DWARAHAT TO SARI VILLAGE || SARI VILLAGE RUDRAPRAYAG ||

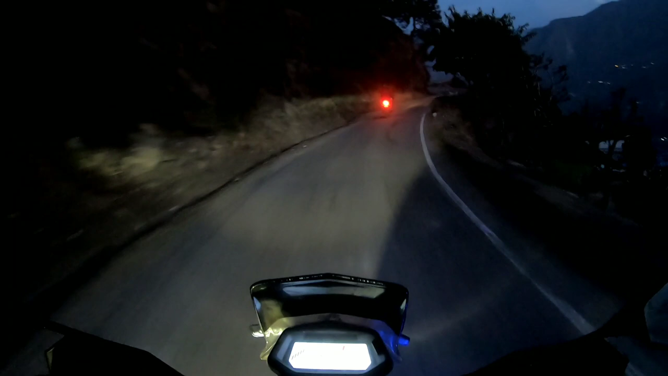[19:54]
पहुंच गए भैया हम सारी विलेज। यहाँ पे होटलों की तो कोई कमी नहीं है, इतने होटल तो नैनीताल में भी नहीं होंगे जितने यहाँ पे होंगे।
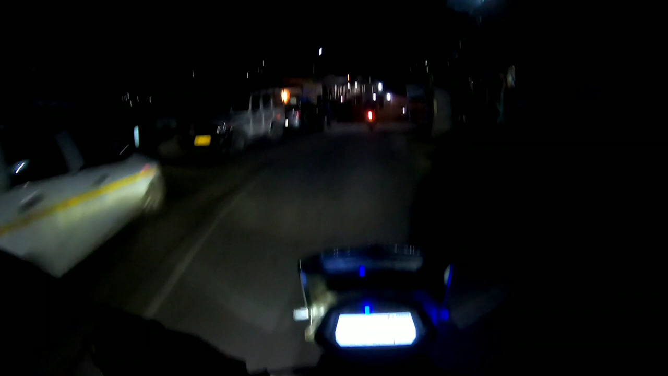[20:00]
मतलब देखो हर घर होम स्टे है और बड़े बड़े होटल हैं, और मतलब गांव में आबादी भी काफ़ी अच्छी है।
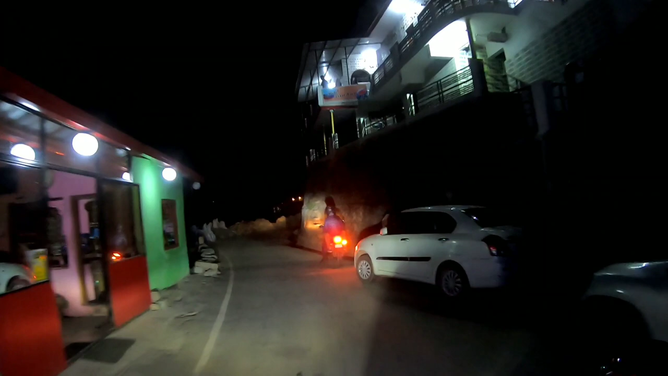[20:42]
हम तो कन्फ्यूजन हो गए थे, होटल फर्स्ट व्यू करके जो ऊपर लिखा हुआ है ना, वो है हमारा होटल।